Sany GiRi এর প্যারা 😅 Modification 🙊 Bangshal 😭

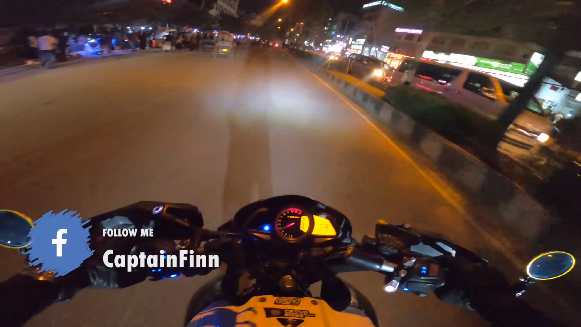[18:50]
ফাইনালি মডিফিকেশন ডান, যতটুকু করার সম্ভব পসিবিলিটি ছিল করেছিলাম, আর সানি তো চলে গেল কারণ ওর আপনার থেকে অলরেডি বলেছি একটা দুর্ঘটনা ঘুরে গিয়েছে, তো সেই জন্য চলে গেছে। আর আমিও বাসায় ব্যাক করছি, রাস্তা জ্যাম আর বৃষ্টিও ফোটা ফোটা পড়ছে,
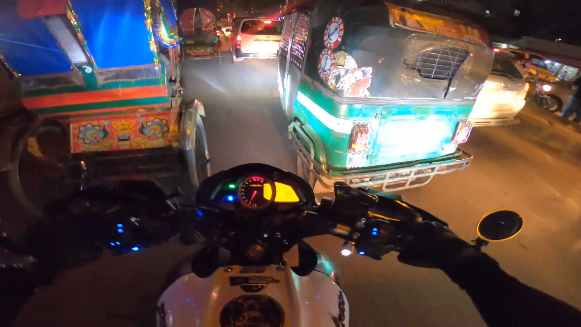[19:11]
তো আর এই এখন আর এই মুহূর্তে কোনো ধরনের কোনো ভিডিও করা পসিবল না, বিকজ গ্রুপো এইট ব্যাকের ডোর ওপেন করা, সো ওয়াটারপ্রুফ কাজ করবে না যদি ওপেন করা থাকে।